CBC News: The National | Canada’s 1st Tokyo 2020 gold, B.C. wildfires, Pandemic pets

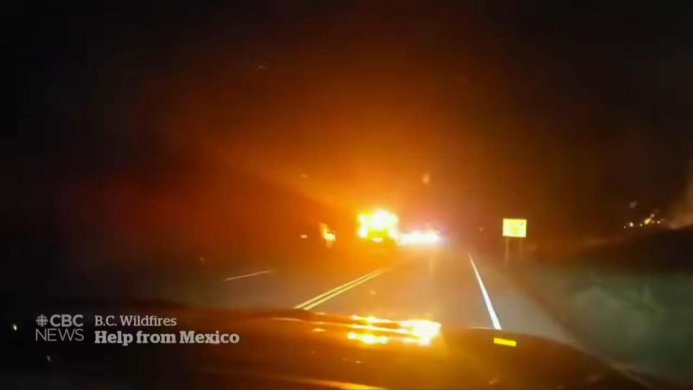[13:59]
This one in the southern interior has been burning for more than a week, and overnight, the flame suddenly jumped this highway.